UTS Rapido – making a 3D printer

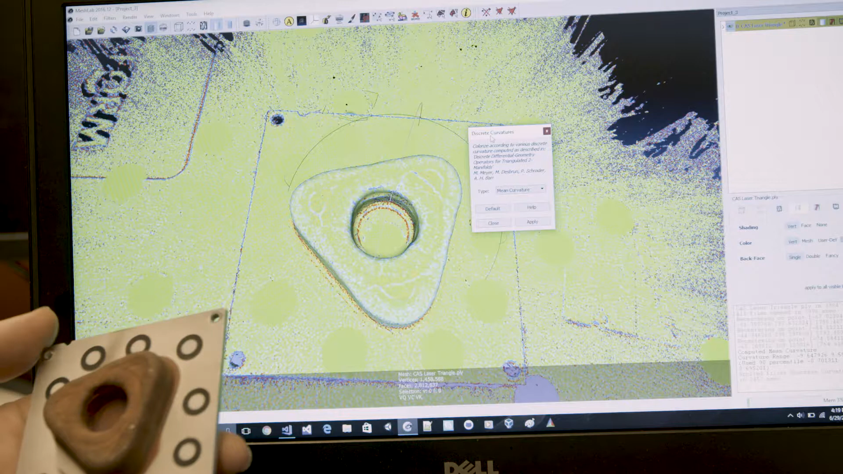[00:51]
If there's any holes or high spots,
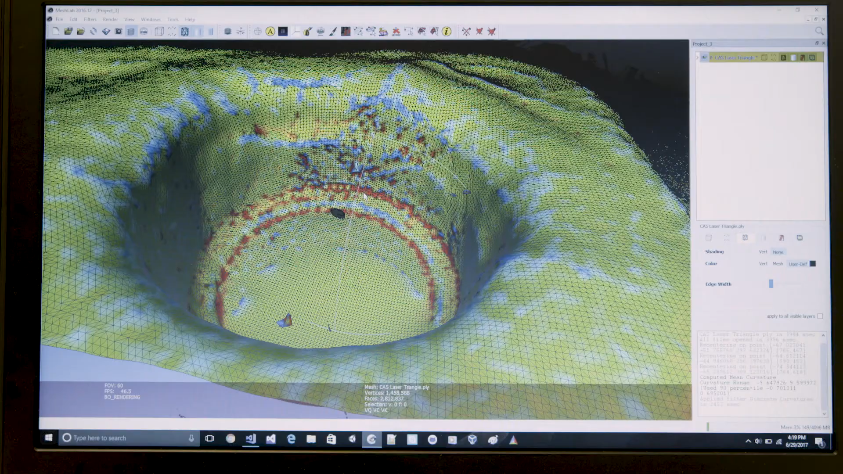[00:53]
then the scanner will recognise that and send that information back to the computer.